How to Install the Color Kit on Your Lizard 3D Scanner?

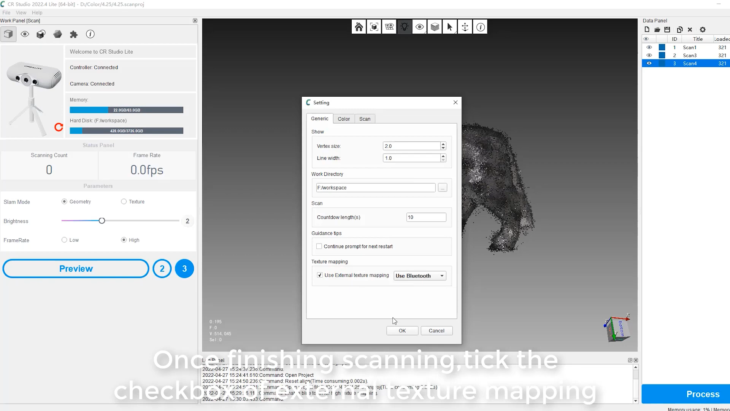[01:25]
tick the checkbox of external texture mapping in the setting of data panel.
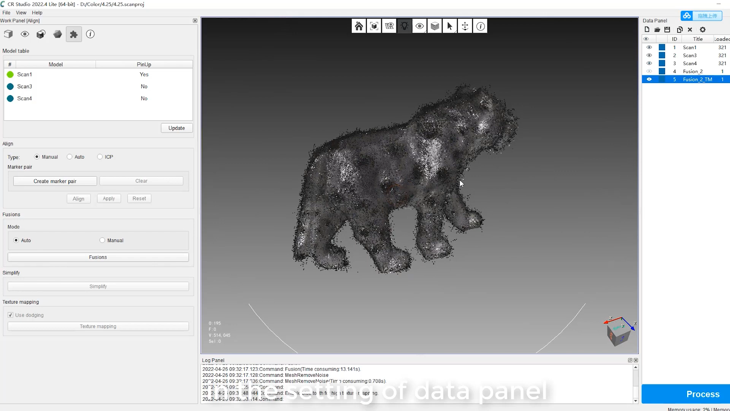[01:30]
Click Process to generate one color 3D model.